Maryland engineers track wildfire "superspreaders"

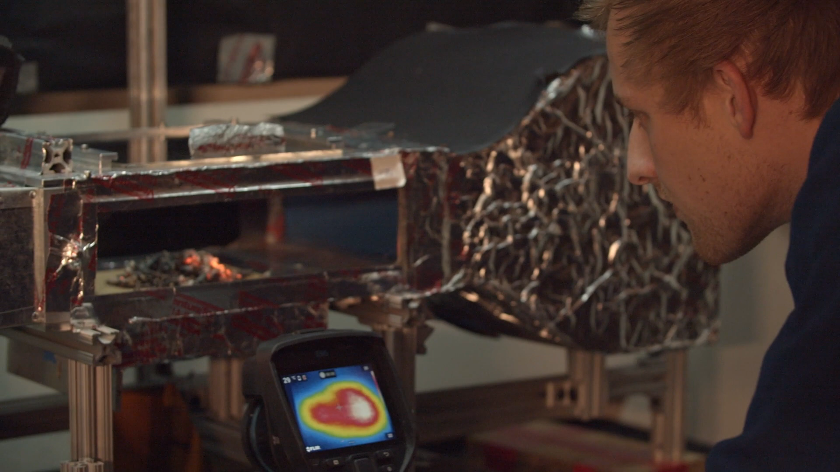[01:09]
We also are taking gas analyzing data and then we're also looking at temperature readings from these firebrands.